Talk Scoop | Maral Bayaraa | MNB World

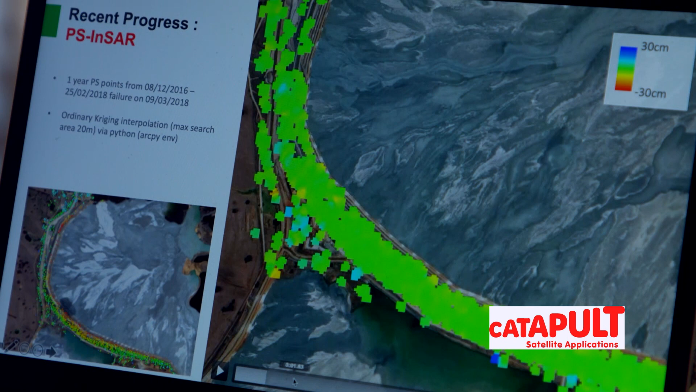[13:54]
for example uh here you are seeing uh satellite data uh kind of like um the deformation product uh from satellite data so this is the tailings dam and um you know early on um so green is stable and red is kind of um subsiding so
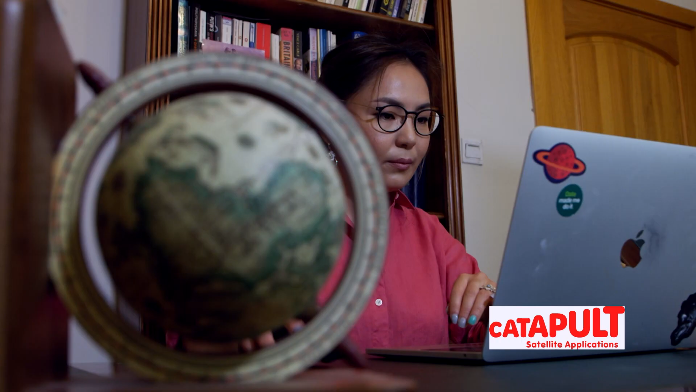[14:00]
if you look here kind of just before failure you start
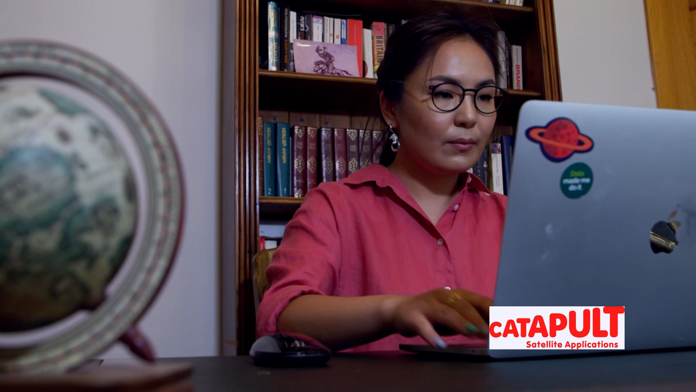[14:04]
getting these um structures these red structures which is just before
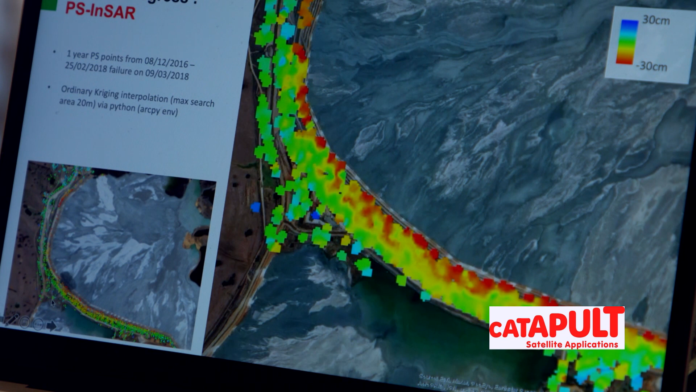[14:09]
it failed here and so if we want to visualize what's happening here with the satellite